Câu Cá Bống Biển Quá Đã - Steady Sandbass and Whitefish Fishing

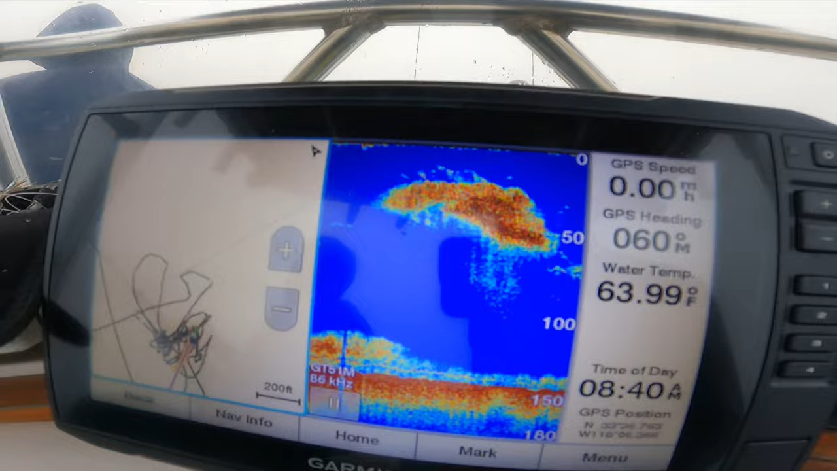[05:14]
On screen: water 63.99°F
Thấy không, nước bữa nay cũng còn 64 độ à, lạnh quá. Chưa có cá yellowtail với là cá nhồng.